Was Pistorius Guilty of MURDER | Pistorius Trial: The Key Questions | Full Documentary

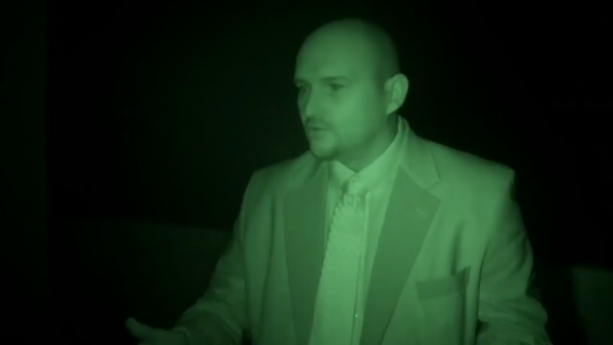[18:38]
I'm now standing in the bedroom and I cannot see the bed I can also not see Riva at all in
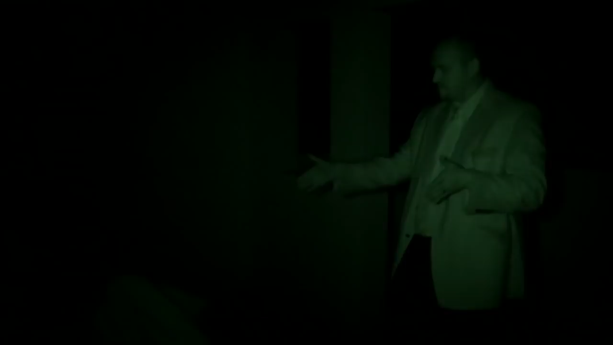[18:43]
the bed at this stage it's quite difficult to actually move around the bed and I'm
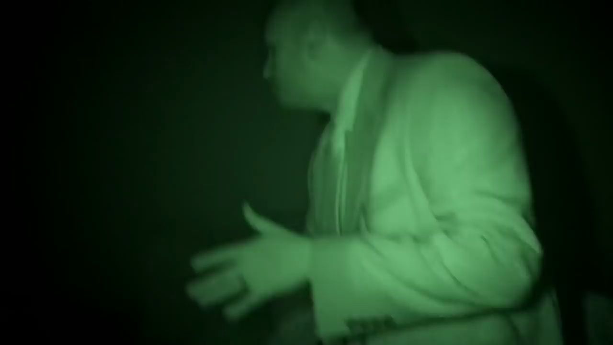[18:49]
actually feeling the corner of the bed to make sure that I'm able to go around the corner I now bend
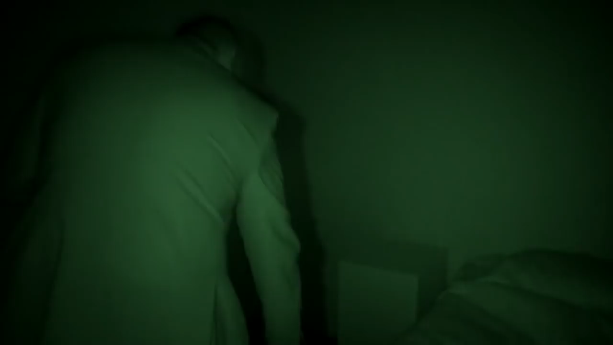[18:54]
down and we know that Oscar would have done this he would have bend down and he would have taken his firearm which was on the
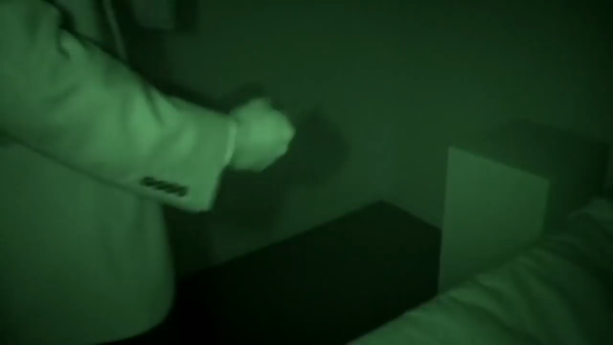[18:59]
left side of the bed but at this stage of course it's still pitch dark I cannot make out anything
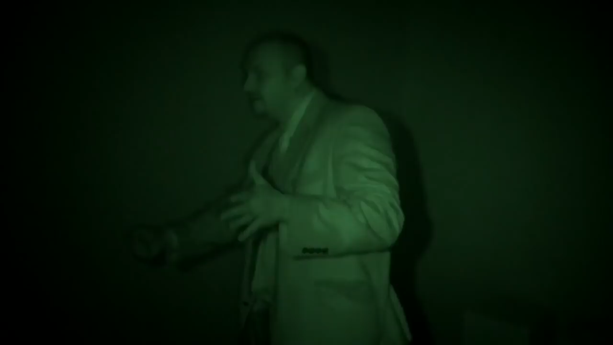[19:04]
and at this stage in the total darkness he would have moved down the corridor trying to investigate
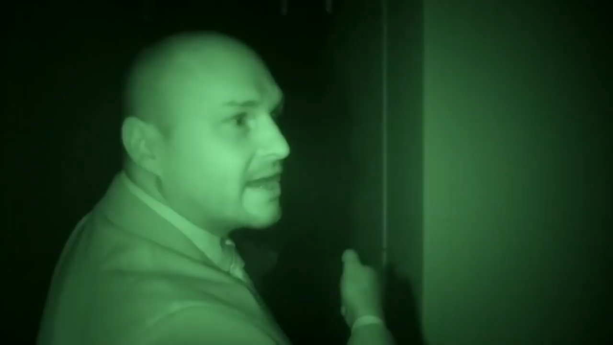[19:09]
where this noise was coming from I cannot see any shapes whatsoever
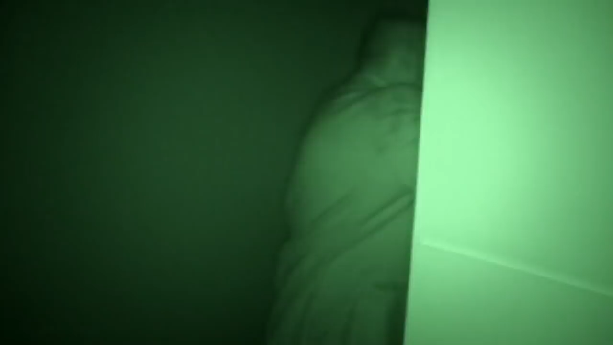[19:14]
I don't even know where the bed is to be honest here is the bed I'm still not able to make out Riva at the bed whatsoever
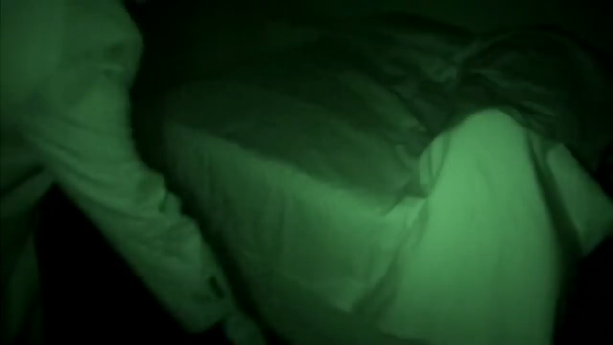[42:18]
I don't even know where the vet is to be honest now you can't see her one would expect you to make sure that she's not in the vicinity